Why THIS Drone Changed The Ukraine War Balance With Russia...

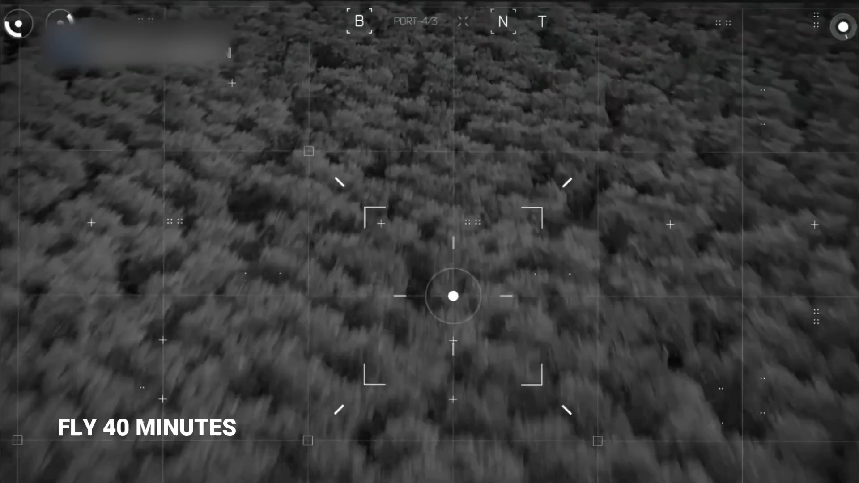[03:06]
The switchblade is equipped with cameras, and the video captured by these sensors,